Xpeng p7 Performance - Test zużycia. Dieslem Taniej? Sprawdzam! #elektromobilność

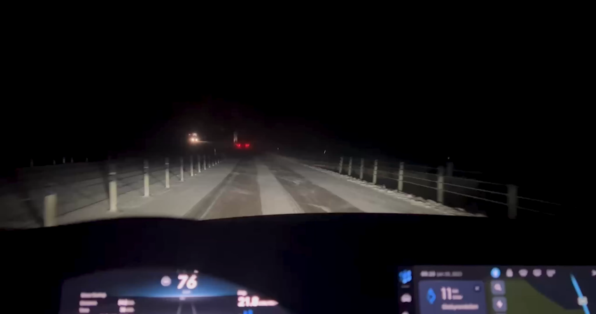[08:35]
Jak widzicie, pogoda się trochę zepsuła.
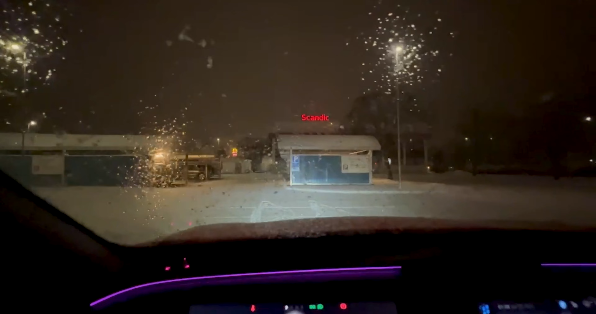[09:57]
zaczęło wsypać śnieg, wszyscy jadą wolniej,
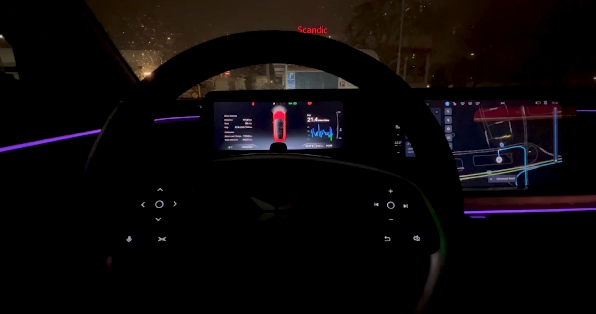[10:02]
wszyscy no, nie blokują ruchu, tylko po prostu no takie są warunki i trzeba się dostosować,